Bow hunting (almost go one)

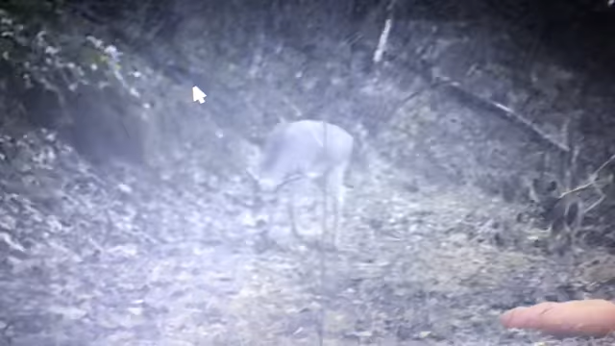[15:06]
So, I'll get in. Oh, he's a nice buck.
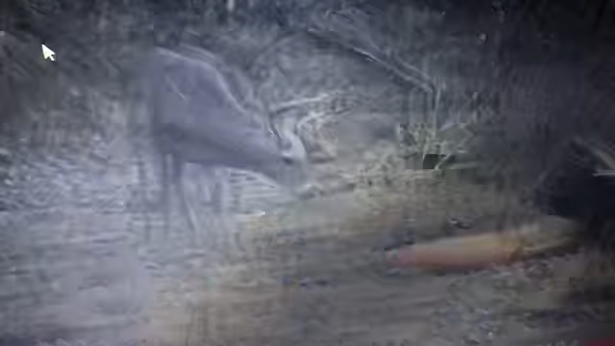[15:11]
Pretty wide.
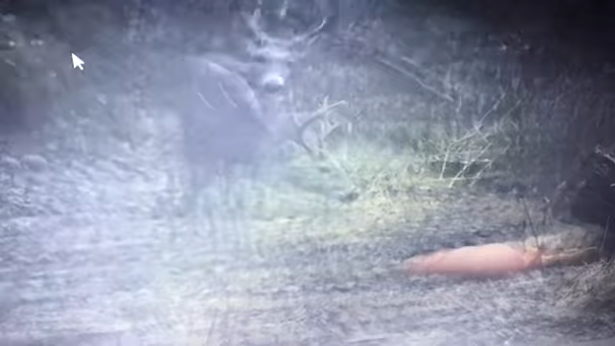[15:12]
Look at that. Look at that. And you got a picture of him leaving. This is a different buck.
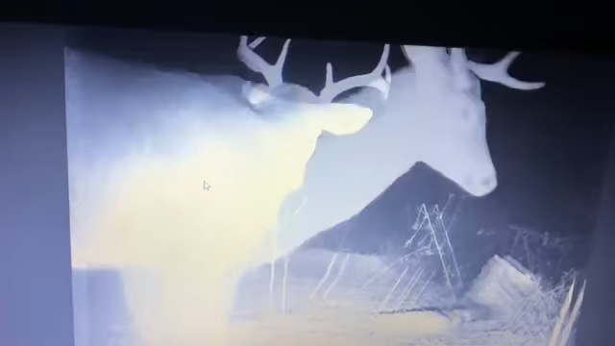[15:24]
This one's wider. I would shoot him easy. I'd shoot both of them.
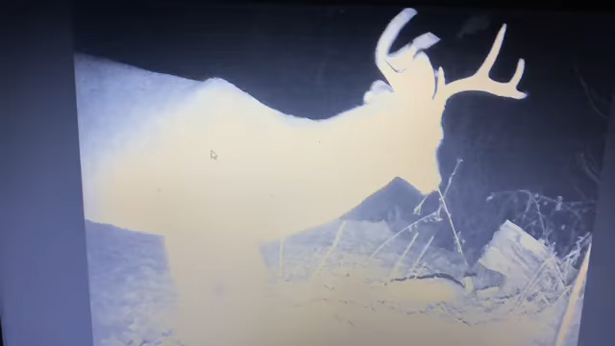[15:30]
I like that one right there a lot. But I'd shoot the first one.
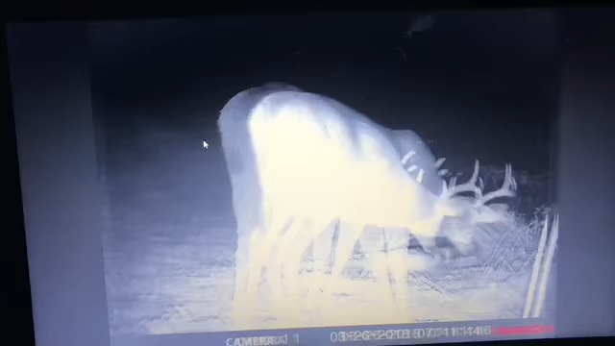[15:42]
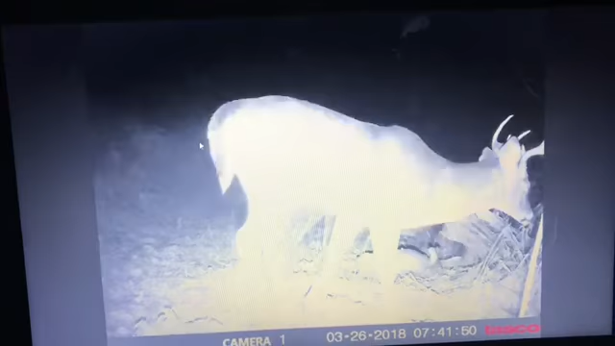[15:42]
I mean... Like I said, I'd shoot both of them.
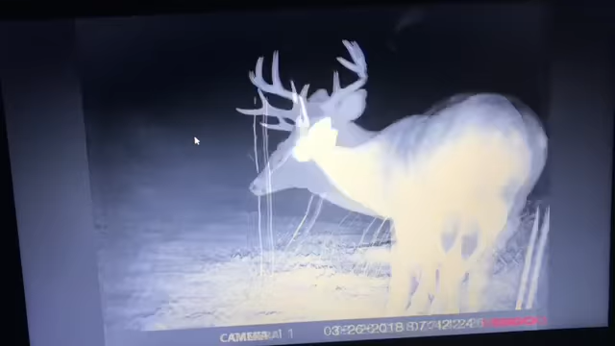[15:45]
But... I'd rather my dad get this one. There he is again.